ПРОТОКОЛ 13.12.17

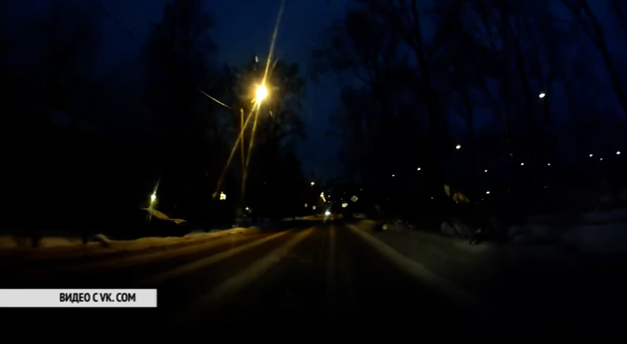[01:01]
Автор ролика на Митсубиси двигается по главной, по профсоюзной. По словам сотрудников ГИБДД, водитель Volkswagen не предоставил преимущества. Пострадавших нет, ДТП произошло накануне утром.